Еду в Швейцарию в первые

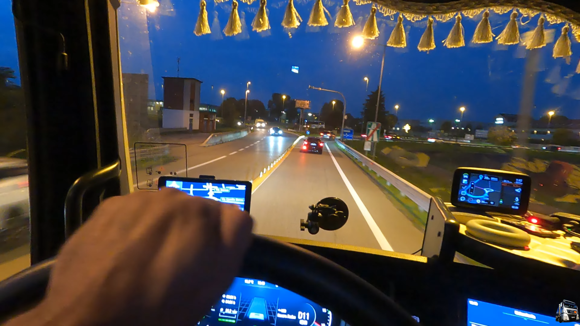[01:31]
полу кинул как бы но посередине никто не кидал чисто по бокам у меня в рулонах они были размотал короче но кинул потому что ну реально как бы стрёмно потому что швейцарств это даже это далеко не немцы и даже не австрийцы как мне
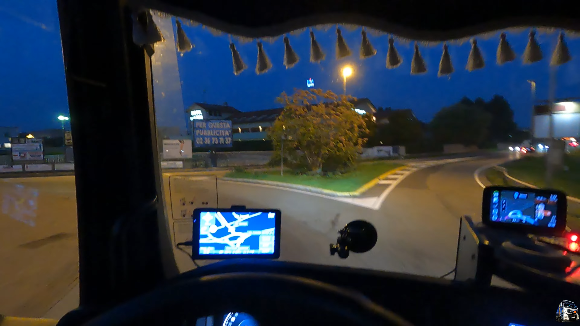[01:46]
рассказывать но так вот все это здесь выглядит подъезжаем я надеюсь
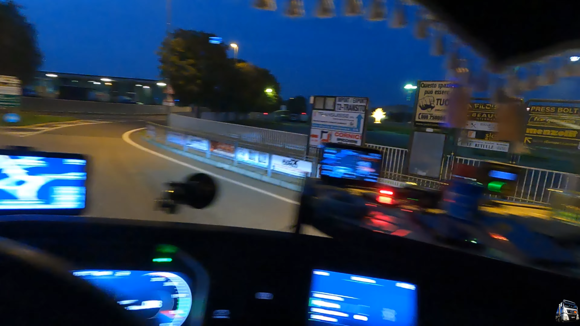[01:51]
то что будет вместе на свободном тупите а вот весе для грузовиков в принципе там кстати обещал там у коллегами кстати ждет я забыл сказать на двумя машинами пойдем и все он там девочка легкого поведения случаем нет короче это так ладненько ребят буду подъезжать потом расскажу
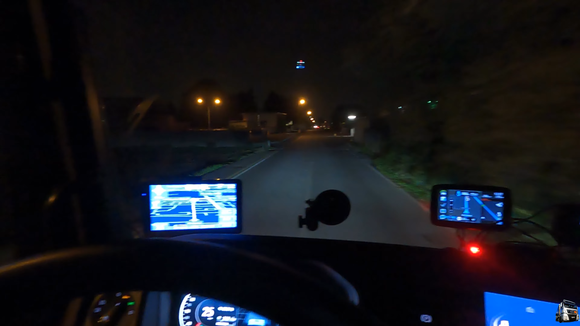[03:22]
чистая коллега едет сзади хреново меня короче отправили вперед поэтому лицам не решать все вопросы ничего страшного прорвемся двигаемся дальше что могу сказать короче уже не успел доехать до границы уже столкнулся с первыми проблемами короче мне товарищ объяснил то что верить смотри горит будет типа навигатор сводить раньше чем надо горит смотри не съесть потому что ведь поедешь через город кома и там по петлю напетляешься горит дай
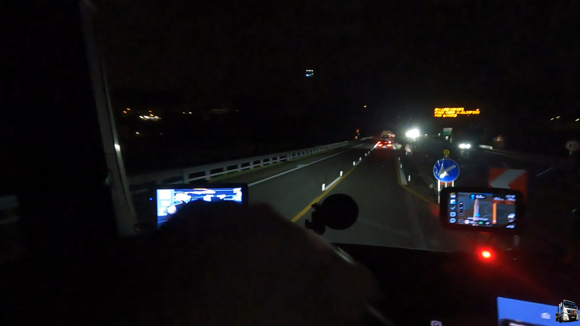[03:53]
дорогу ну и короче я поехал прямо коллега сзади шоке тоже моргаете по пути ты прямо едешь но ребят вроде едем нормально уже короче это потребно века то мой гол на него не смотрю прокинул в том доме промежуточную и гугл поэтому как бы двигаемся но я думаю куда-нибудь да мы приедем там впереди агмаз едет поэтому они частяком через швейцарию ходят держаться и хвой приедем куда надо
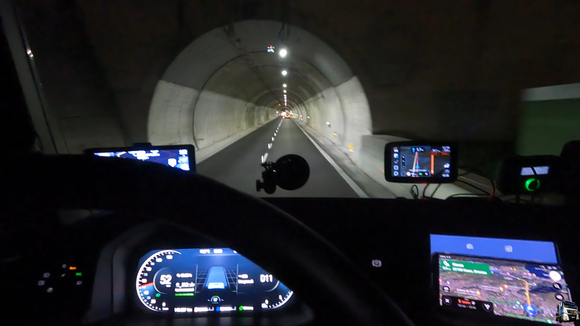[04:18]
ладно чтобы там где такой баран как я сидел за рулем ладно гарантий едем
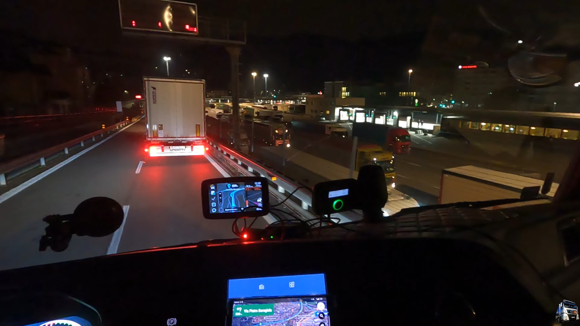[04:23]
шо короче добрались до границы он ребята стоят и не знаю снизу на растаможку или нет но чтобы понимали короче блин ребят здесь перед границей это граница кома ориентируйтесь по знакам навигатор вон он до сих пор думать и мы едем никуда куда надо том том поза что-то короче разворачивает ну короче все в шоке и я